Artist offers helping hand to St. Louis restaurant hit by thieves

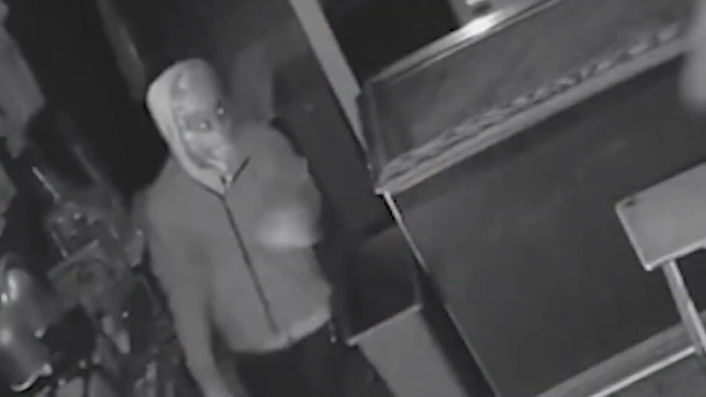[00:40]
Police say the thieves are covering up their faces during the smash and grabs.
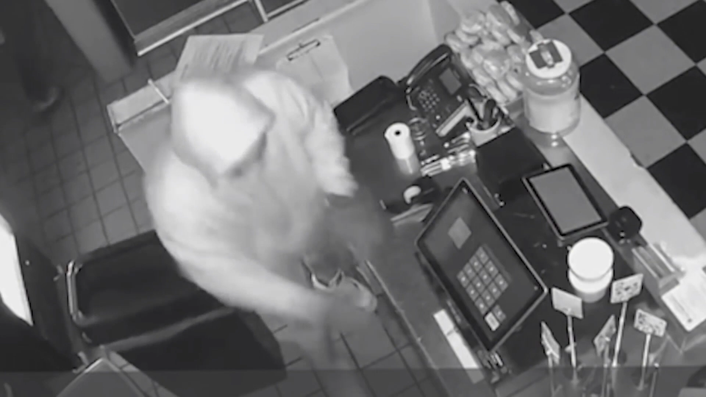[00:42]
Captain Christie Marks with the St. Louis Metro Police says the uptick in break-ins means you